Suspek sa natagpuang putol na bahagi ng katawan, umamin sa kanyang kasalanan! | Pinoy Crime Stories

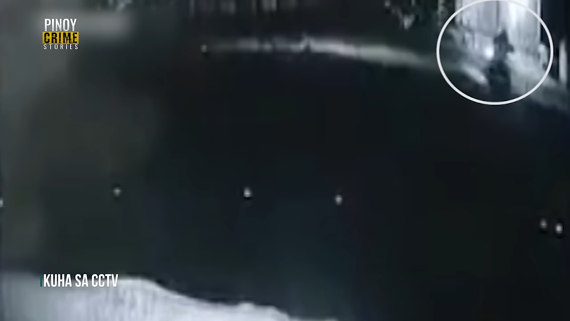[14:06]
makikita ang pagdating ng isang lalaki sakay ng isang motorsiklo.
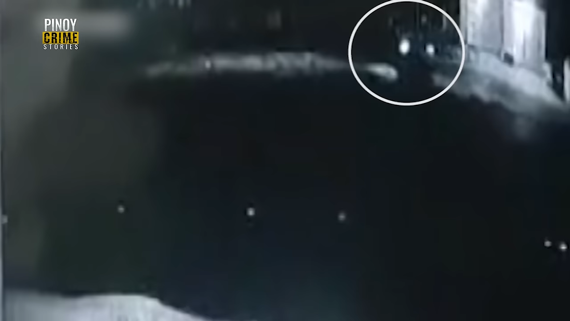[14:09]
Ang lalaki sa video, walang iba, kundi ang suspect na si Viggs.